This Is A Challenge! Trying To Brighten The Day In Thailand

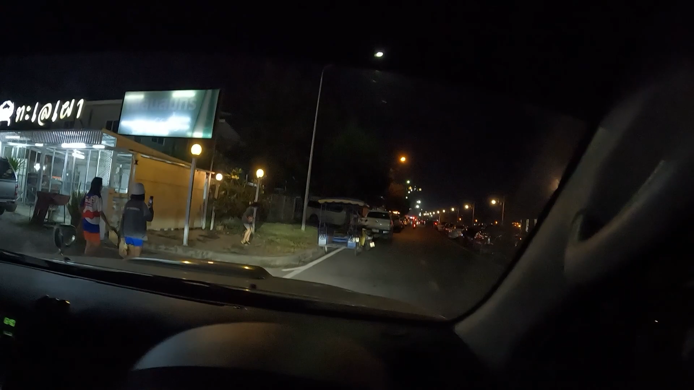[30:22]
we got a market down here it's very busy right now so I just sat on the truck while they went and got me some chicken I'm sure they got more stuff too
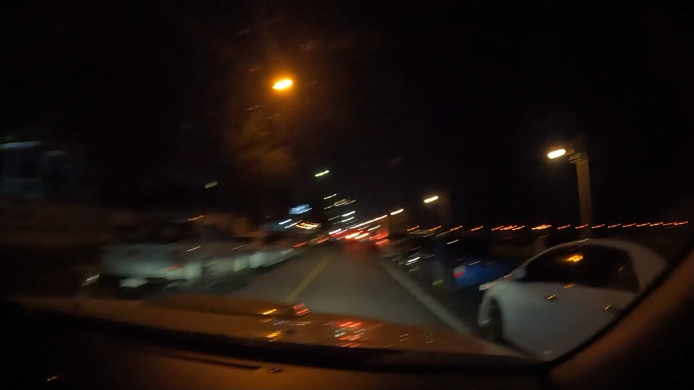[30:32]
can I turn here now?